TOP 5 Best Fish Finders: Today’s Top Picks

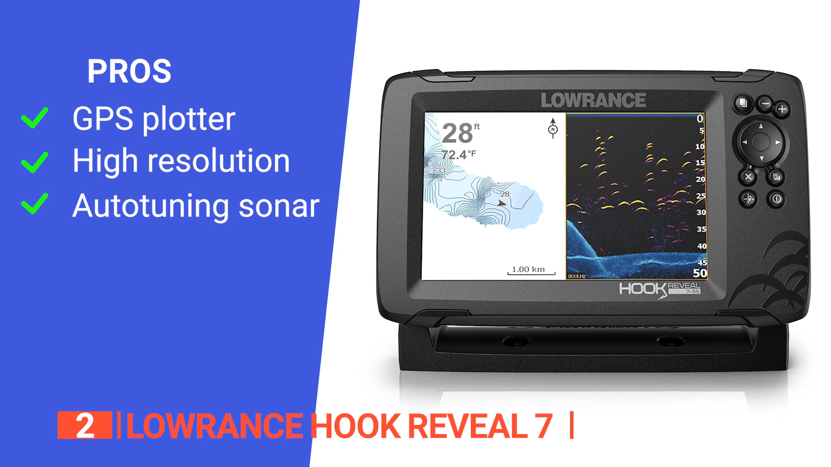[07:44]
On screen: depth 28 ft, water 72.4°F
Its pros are, it has a GPS plotter which makes navigation easy for routes, trails, and waypoints, it delivers high-resolution images of fish-holding structures, and it uses an auto-tuning sonar, which ensures you get the best sonar image every time by automatically adjusting settings as fishing conditions change. However, it has no Wi-Fi or Bluetooth capabilities.
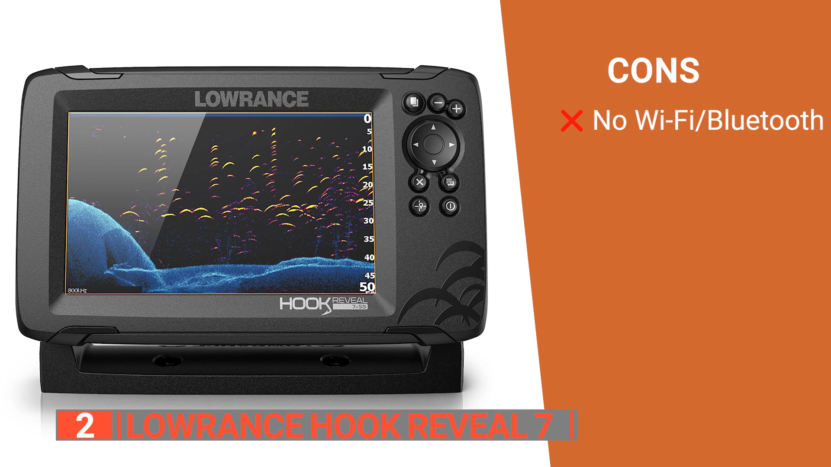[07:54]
The Lawrence Hook Reveal 7 is an excellent addition to your fishing equipment because it can make your experience much more convenient. It is ideal for both hobbyists and recreational anglers.
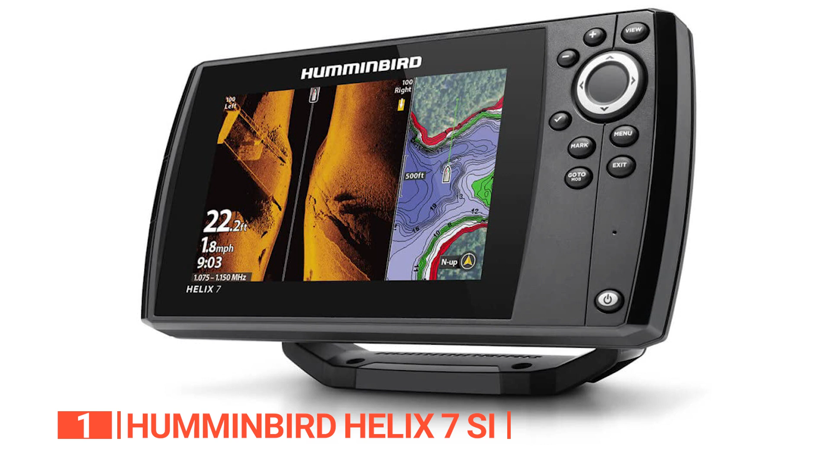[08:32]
On screen: depth 22.2 ft, speed 1.8 mph
It has a backlit, 7-inch diagonal LED with a resolution of 800 x 400 pixels. Moreover, the bonded glass display offers built-in enhanced protection and the improved graphics are immediately noticeable. The enhanced LED backlighting also provides a crystal clear split-screen image that can be seen even in bright sunlight.